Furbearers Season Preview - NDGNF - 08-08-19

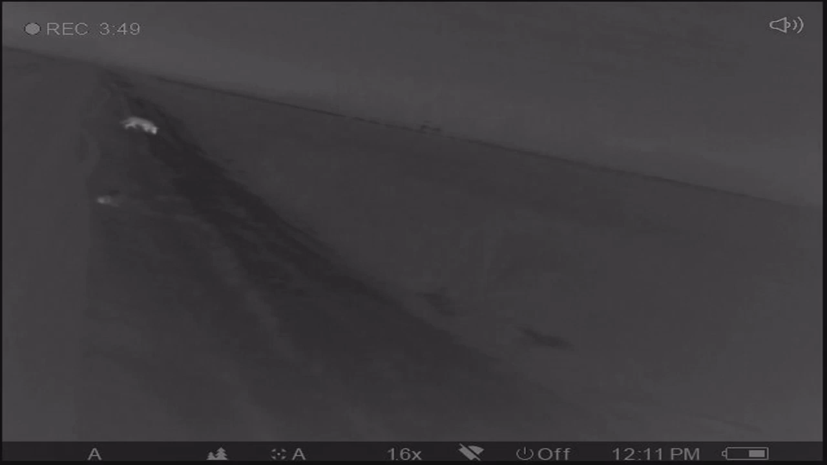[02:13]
And so at this last legislative session, there was some changes introduced. And probably the most noticeable is people will now be able to use infrared lights.
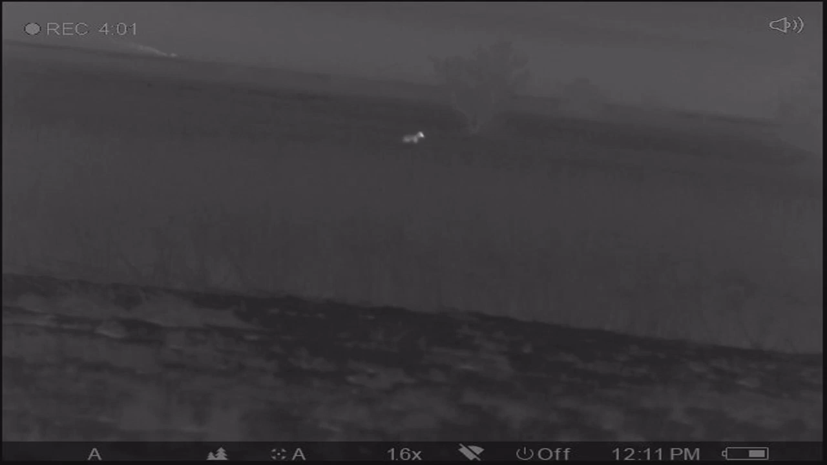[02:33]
And so in the past, night hunters could use night vision, but they weren't allowed to use the infrared lights that came with a lot of night vision equipment. And so the regulation changed that.